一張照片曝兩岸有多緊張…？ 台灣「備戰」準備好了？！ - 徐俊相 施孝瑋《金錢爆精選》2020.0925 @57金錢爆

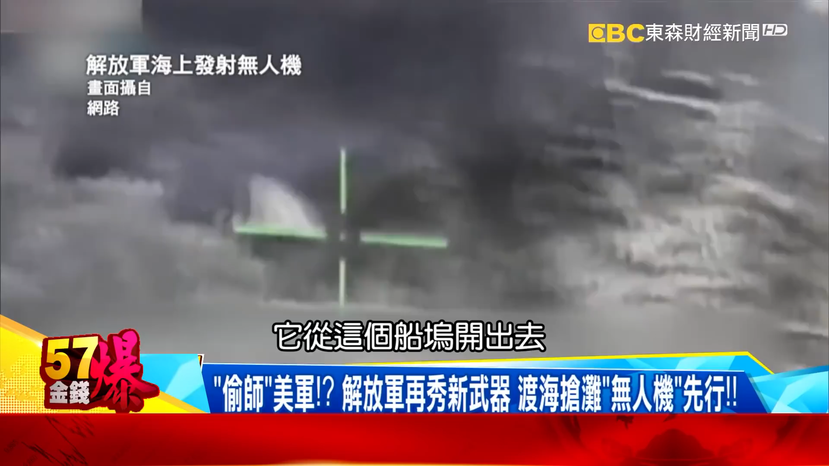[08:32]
开出去你看它这个是DBD05然后那个DBD05开出去之后它这个搭配的侦察侦察车就先发射我们看到这个无人机那这无人机到达敌方的这个阵地上空以后这样的无人机其实就让后方的这个登陆部队其实提